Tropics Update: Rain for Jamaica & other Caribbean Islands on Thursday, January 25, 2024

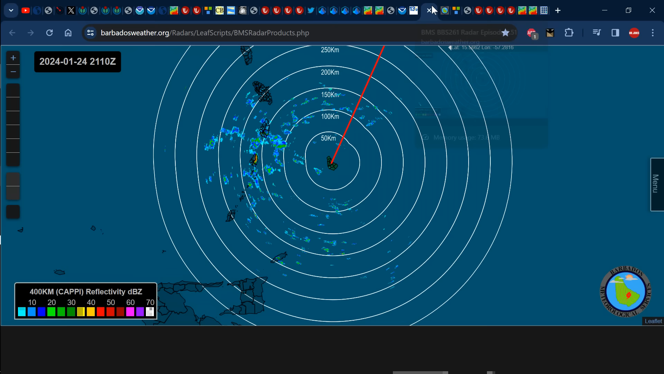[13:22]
If we take a look at the Barbados radar, we don't see much happening across Barbados right now, but we can see some amount of blues and grids that represent rainfall passing to the north of Barbados,
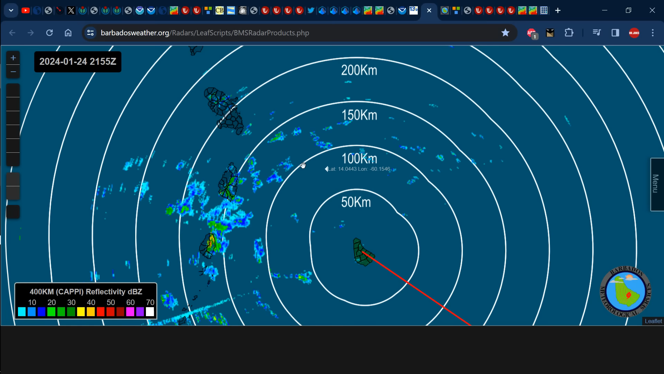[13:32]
some of that to the west of Barbados as well, affecting sections of Martinique, sections of St.